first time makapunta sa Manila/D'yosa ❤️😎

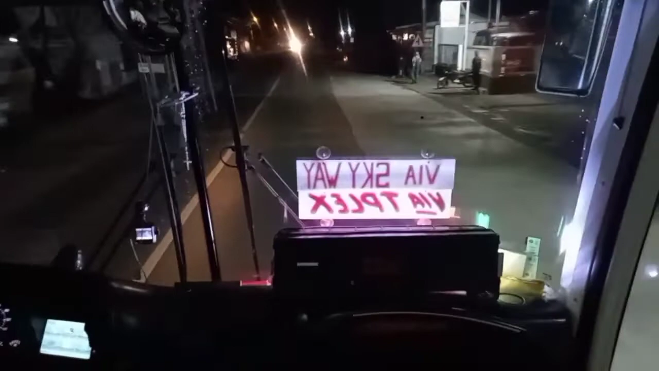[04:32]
yan o sobrang dilim pa guys alas 4 na guys nakabayad na tayo ng bayad namin